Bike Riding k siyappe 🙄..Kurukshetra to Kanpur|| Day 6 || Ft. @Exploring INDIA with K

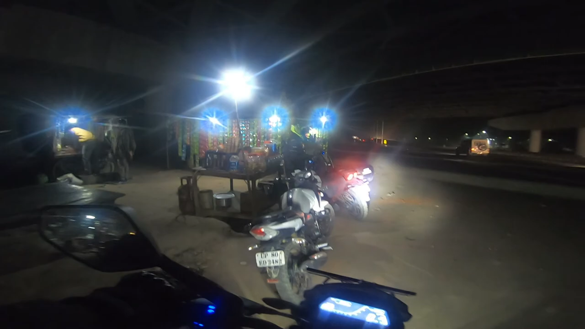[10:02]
तो चाय हो गई है हम लोगों की यहां पर और आप हम लोग निकल ले है एप रॉक्स वन नाइन्टी क्लो मीटर है यहां से कानपूर
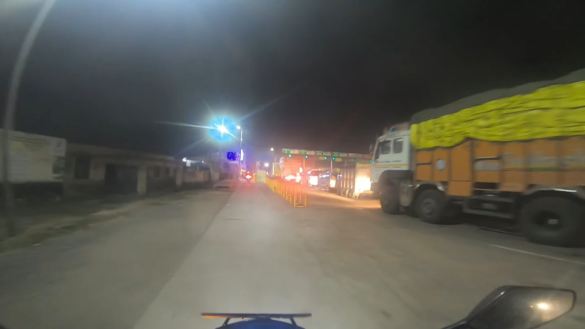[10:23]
कानपूर के टोल प्लाजा में हमारा स्वागत हो रहा है टाइम
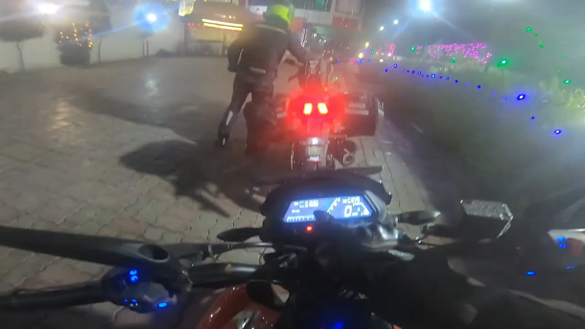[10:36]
हो रहा एक बचके एक मिनट और बाइक चल चुकी है थ्री वन टू थ्री क्लो मीटर